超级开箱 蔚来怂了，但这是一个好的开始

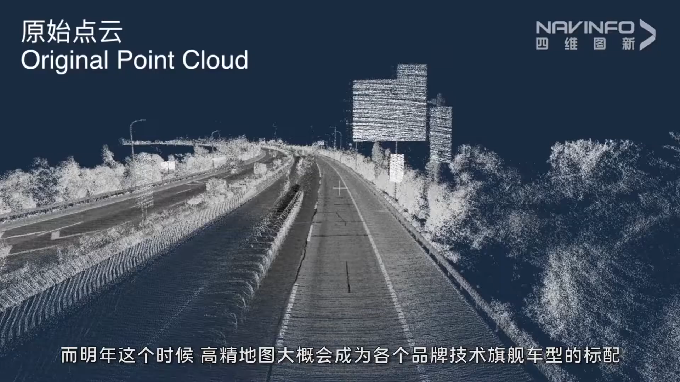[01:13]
而明年这个时候高精地图大概会成为各个品牌技术
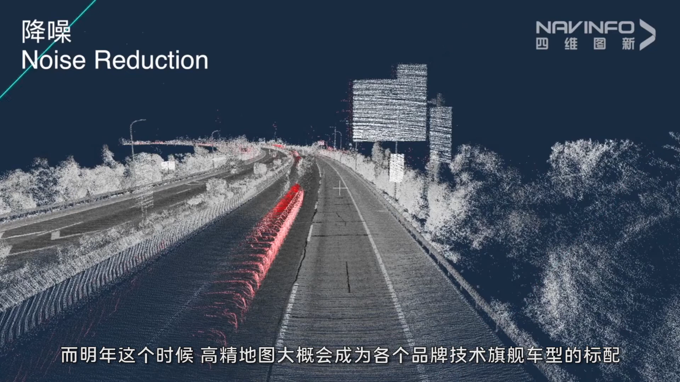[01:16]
旗舰车型的标配简单说高精地图就是用激光雷达和摄像头扫描出整
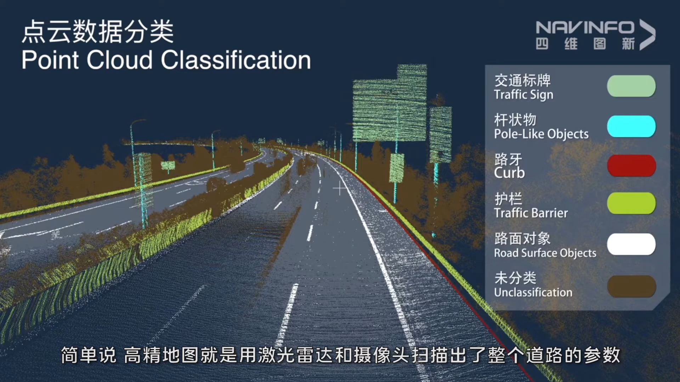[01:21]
个道路的参数它包括了半道的曲率坡度车道线标志牌定位图层等信息构建了一个数字孪身的世界